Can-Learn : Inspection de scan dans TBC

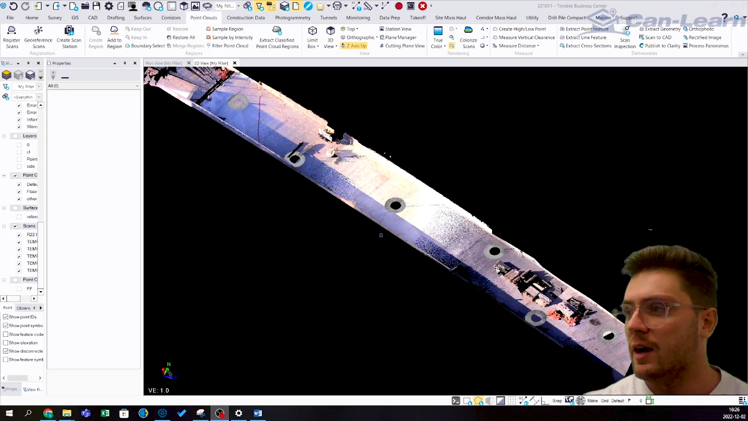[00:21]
Donc ce qu'on va venir faire aujourd'hui, c'est qu'on va venir utiliser ce jeu de données-là, qui est simplement un jeu de données d'SX10,
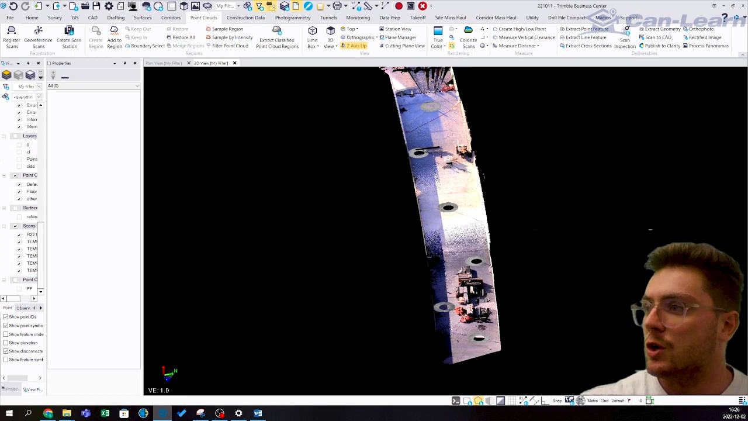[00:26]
donc des scans qui ont été faits sur un pont à l'aide de plusieurs mises en station. On va venir comparer ce nuage de points-là à une surface de référence pour venir analyser la planéité du béton ici ou de notre pont.
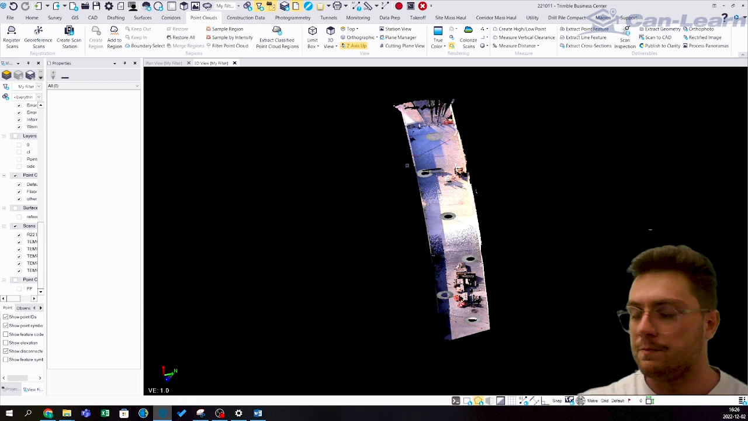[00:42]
Donc pour faire ça, ce qu'on va venir faire, c'est qu'on va premièrement venir se créer ou on va venir utiliser une surface de référence. Dans mon cas, je n'avais pas de modèle 3D ou je n'avais pas de surface de référence pour comparer mon nuage de points à celle-ci. Donc ce que je suis venu faire,
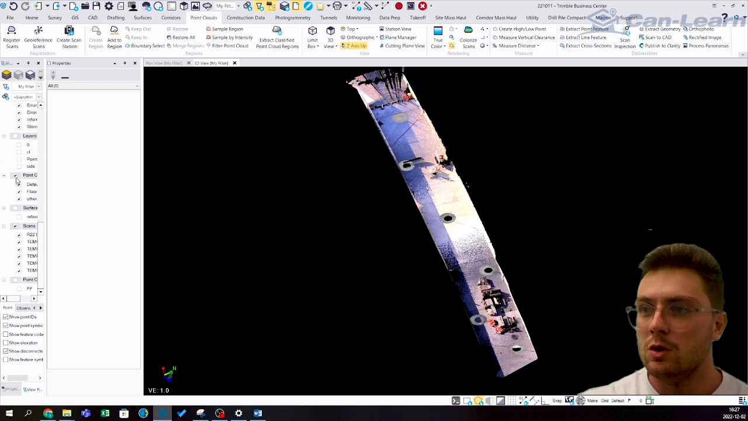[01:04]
c'est que je suis simplement venu me créer du cadre avec les côtés de mon scan, les côtés de mon pont, mais également un centre-lis.
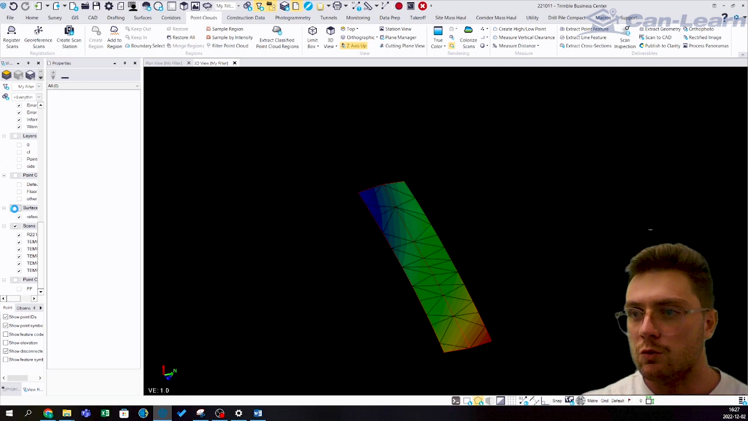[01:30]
Une fois que c'est fait, je vais retourner à mon nuage de points, puis je vais venir utiliser les outils d'extraction de classes qui sont disponibles ici
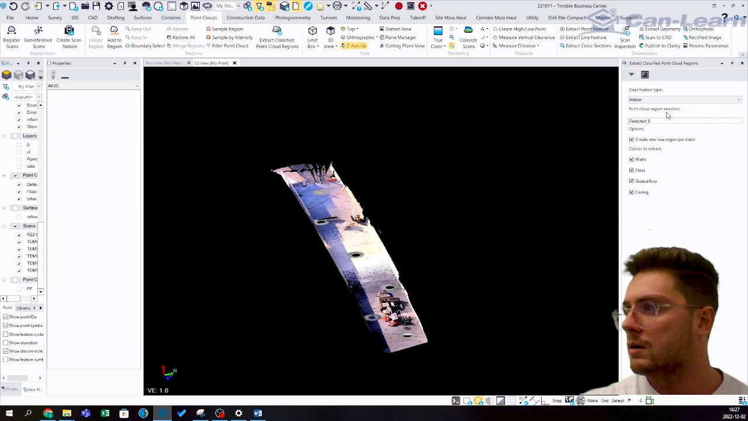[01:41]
pour venir me créer une classe qui va être le sol. Donc, le résultat que ça me donne va ressembler à quelque chose comme ceci.
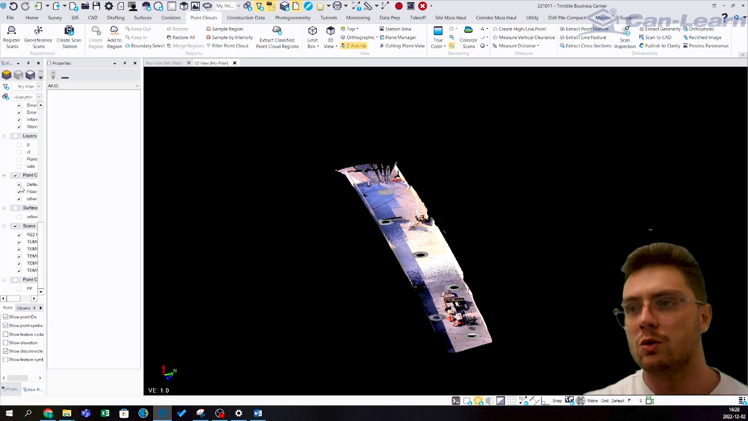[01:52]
Donc, je n'ai plus les côtés de mon viaduc.
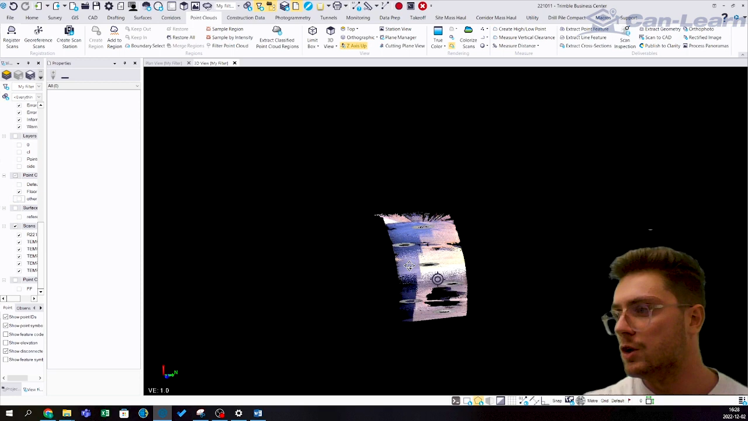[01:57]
J'ai également fait un petit nettoyage manuel parce que ce n'est jamais parfait ce que ça me donne. On n'est pas loin, ça nous fait sauver du temps, mais la classification n'est pas toujours parfaite. Une fois que je suis satisfait de mon nettoyage,
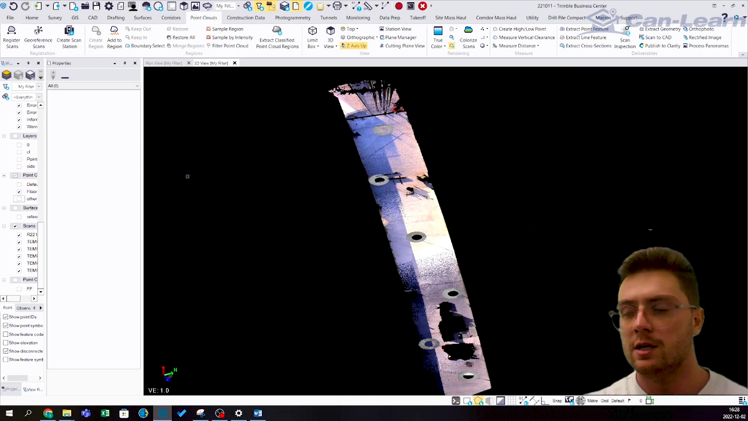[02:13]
je vais pouvoir passer à mon inspection de scan et comparer mon scan à ma surface. Donc, je vais simplement aller dans l'outil d'inspection de scan juste ici. Et on va se créer une nouvelle inspection. Dans ce cas-ci, on va l'appeler FF pour Floor Flatness. On va choisir le type d'inspection Scan à objet 3D. Donc, dans ce cas-ci, c'est ce qu'on veut utiliser, mais à noter qu'on peut aussi comparer deux scans ensemble. Donc, par exemple, on est allé scanner une paroi rocheuse une journée.
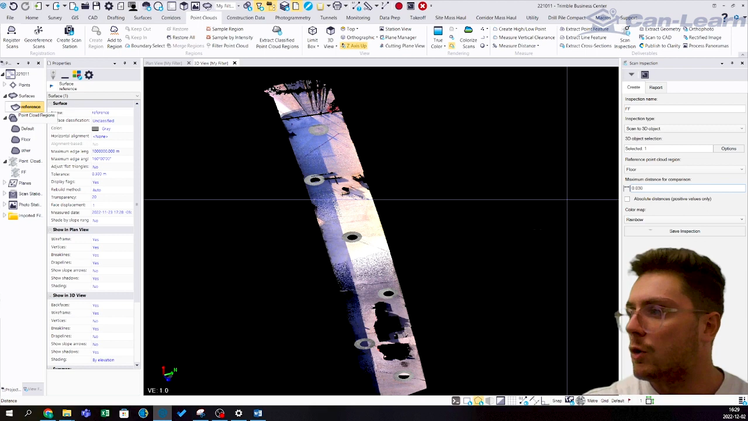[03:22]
Puis, je vais venir mettre une distance maximale de 3 cm pour ma comparaison. Donc, en ayant 3 cm, je vais venir comparer mon nuage de points à ma surface de référence, 3 cm au-dessus et en dessous de celle-ci. Finalement, le rendu visuel, je vais garder arc-en-ciel comme ceci. Mais il y en a plusieurs autres que vous pouvez utiliser. On va cliquer sur Save Inspection, sauvegarder l'inspection.
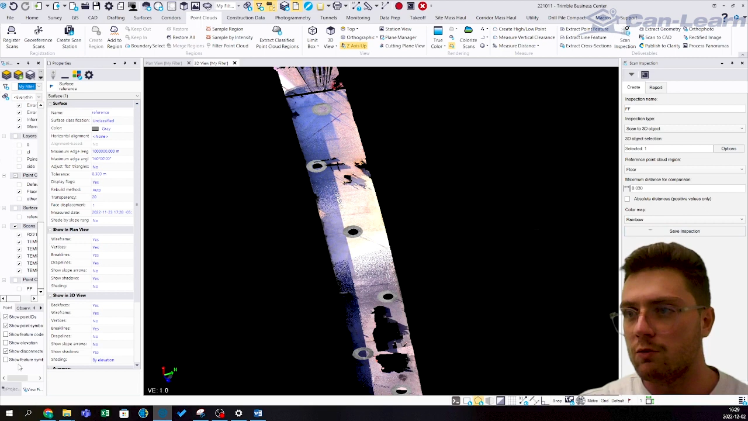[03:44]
Et le résultat qu'on va avoir va ressembler à ceci.
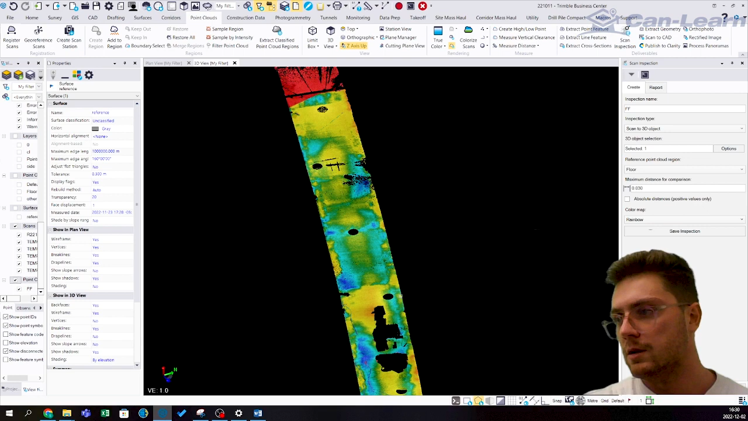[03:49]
Donc, on peut voir toutes mes dépressions en bleu dans mon inspection ici.
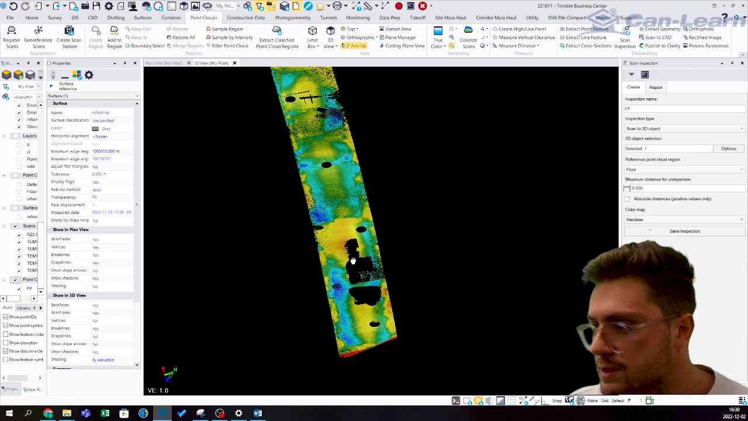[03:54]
Et tout ce qui est au-dessus de ma surface de référence va être en rouge.
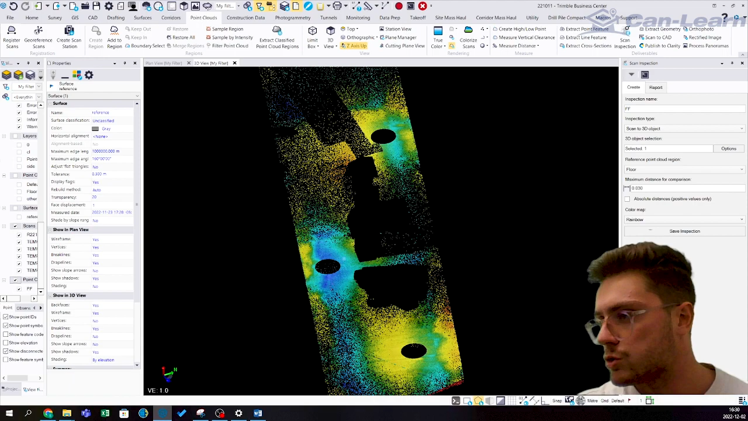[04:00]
Donc, moi, dans ce cas-ci, par exemple, je voudrais venir voir les endroits qui sont des dépressions, qui sont sous ma surface de référence, où l'eau pourrait venir s'accumuler, par exemple.
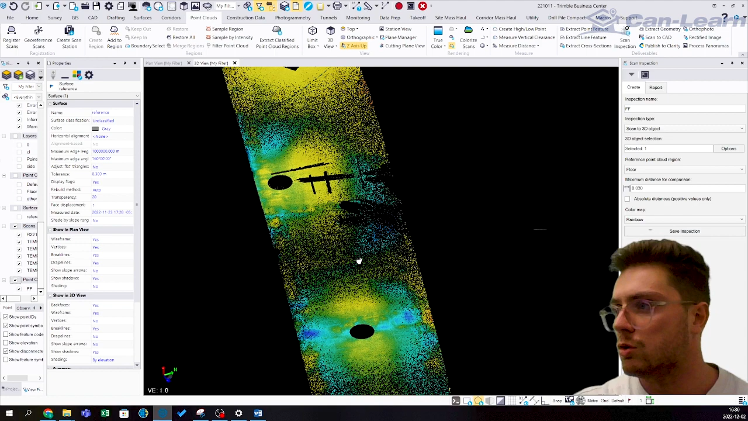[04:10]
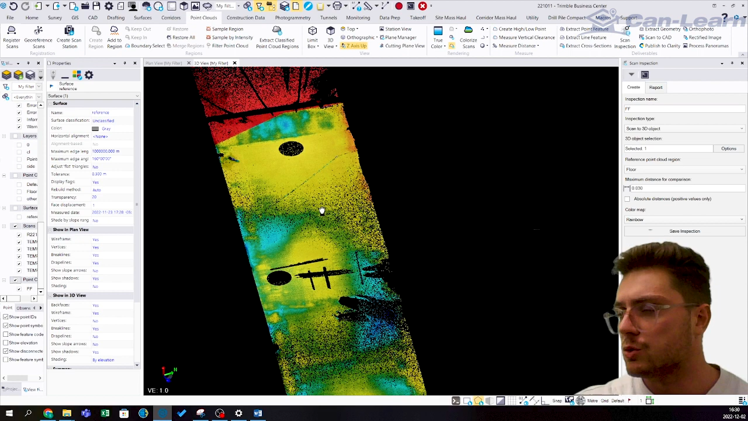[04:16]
Donc, si je veux avoir plus d'informations sur ces endroits-là, ce que je vais venir faire, c'est que je vais me générer un rapport. Et on va cliquer aux différents endroits qui nous intéressent.
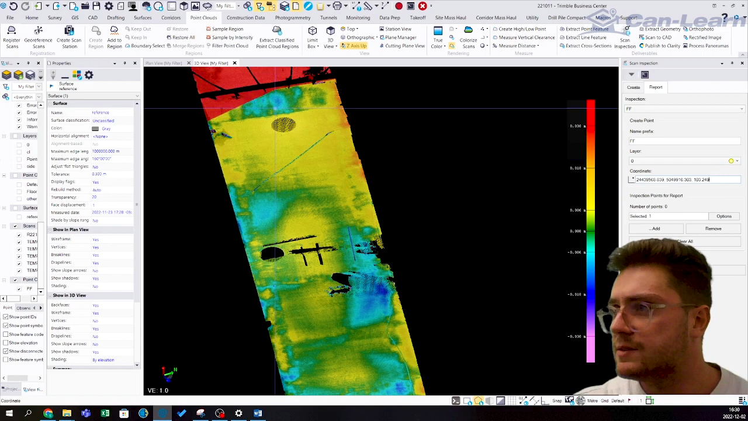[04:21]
Donc, on va cliquer aux endroits en bleu foncé.
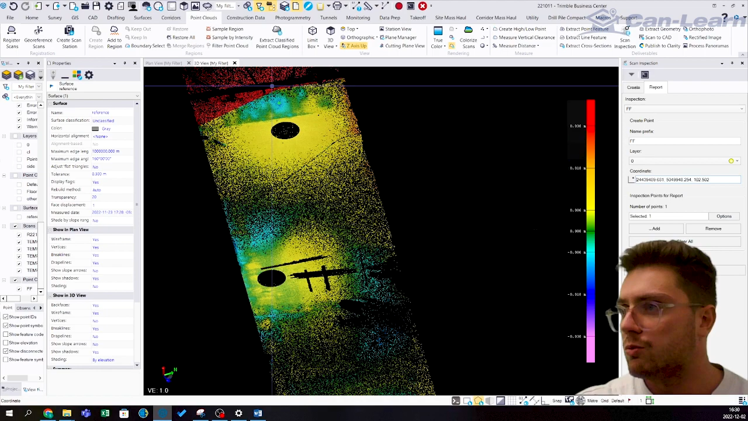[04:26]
Et comme vous pouvez voir, il y a une petite croix verte qui va apparaître.
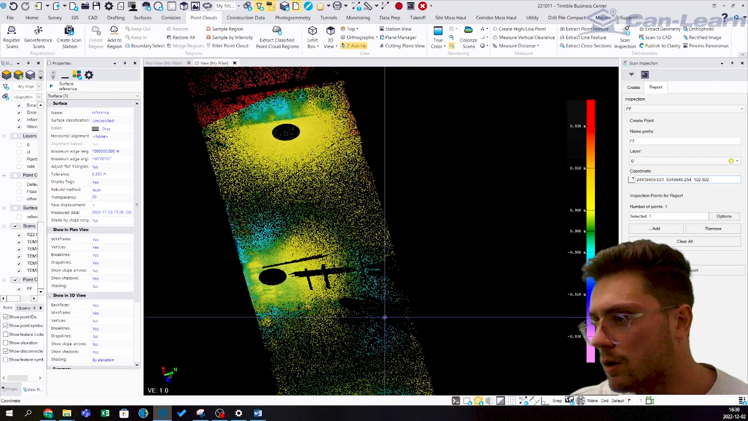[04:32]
Donc, on va cliquer à plusieurs endroits. Donc, ici également. Ici. On va cliquer à plusieurs endroits.
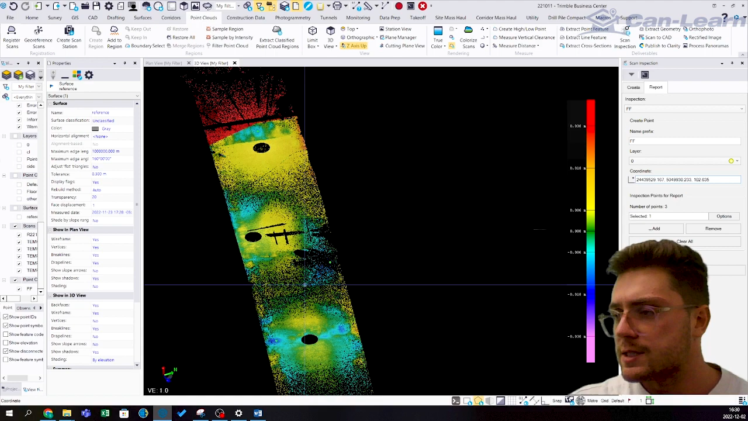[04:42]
Puis, une fois qu'on est satisfait, ce qu'on va venir faire, simplement pour un meilleur rendu visuel dans notre rapport,
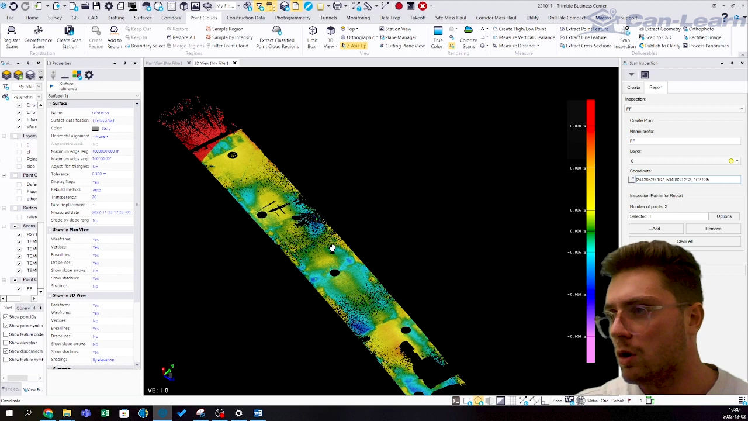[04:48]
c'est qu'on va venir dézoomer un petit peu pour être capable de voir tout ce qui nous intéresse comme région.
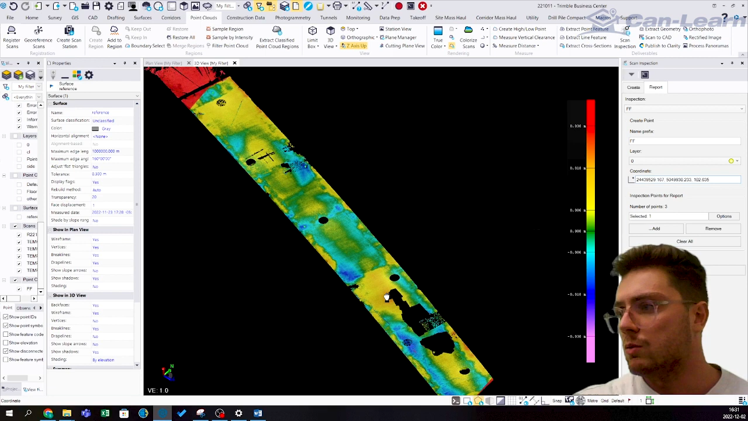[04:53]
Puis, on va venir cliquer sur « Générer rapport » ici. Ce que ça va nous donner, c'est quelque chose qui ressemble à ceci.
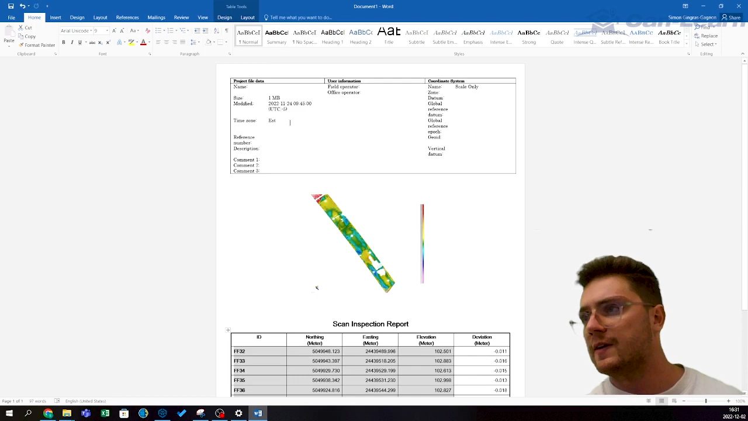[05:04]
Donc, on a différentes informations sur notre projet OO ici. On a une idée,